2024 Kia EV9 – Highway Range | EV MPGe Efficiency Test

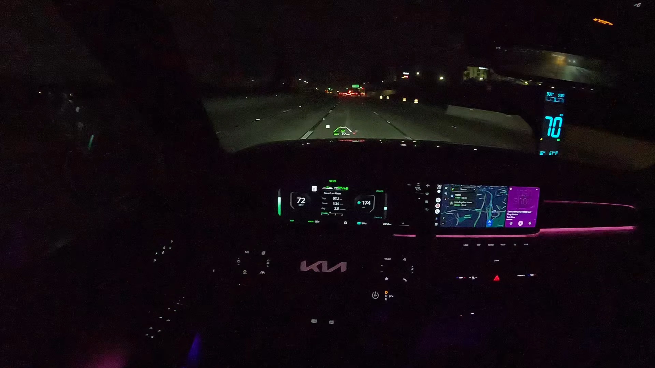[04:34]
That is 0.3 miles per kilowatt hour more than the EPA expected we'd be getting. So we've covered 98 miles at this point, so 64% battery left, so obviously easily gonna break 200 miles of range. Should theoretically be getting around 240 to 250 by the time we get back to the house and have it all charged up, see what our final numbers are. That's pretty darn good.